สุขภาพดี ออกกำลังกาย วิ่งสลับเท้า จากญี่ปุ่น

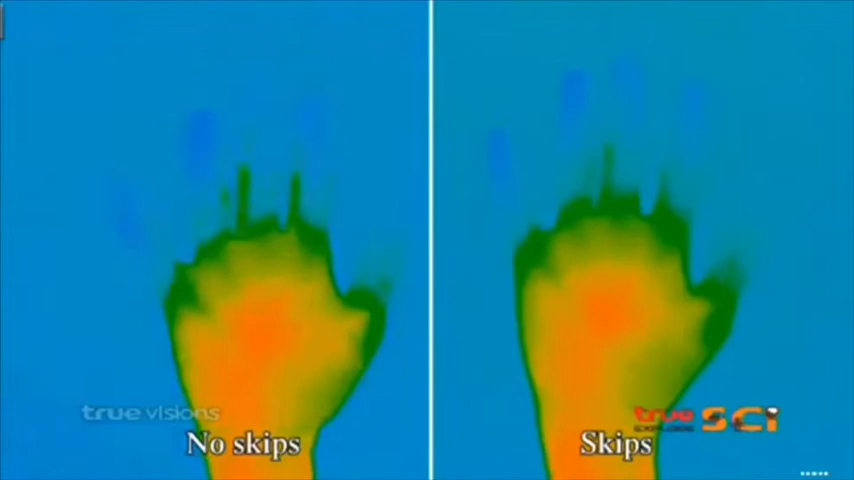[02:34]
ผ่านไป 15 นาทีอุณภูมิของเธอเพิ่มขึ้น 0.
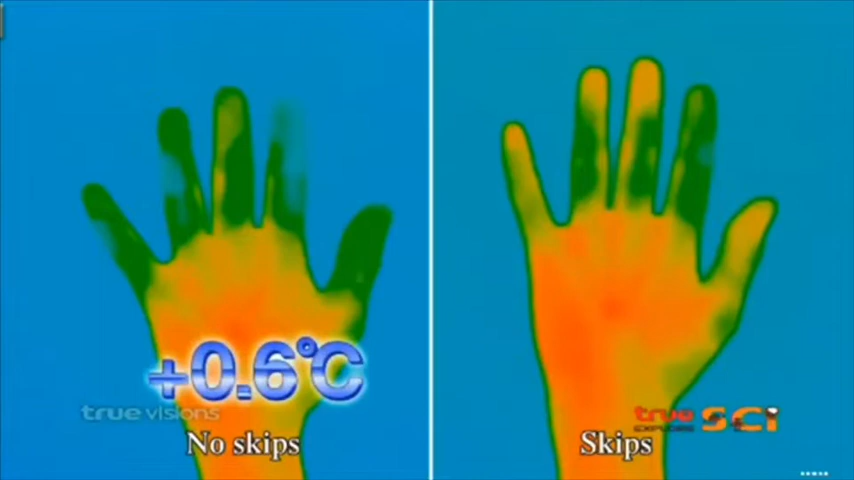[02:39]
6.osแต่หลังจากวิ่งสลับท้าว 15 นาทีอุณภูมิเพิ่มขึ้นถึง 4.1.'osเป็นหลักฐานชาเจนว่าการวิ่งสรับท้าวช่วยให้การไล้เวีย inan dreams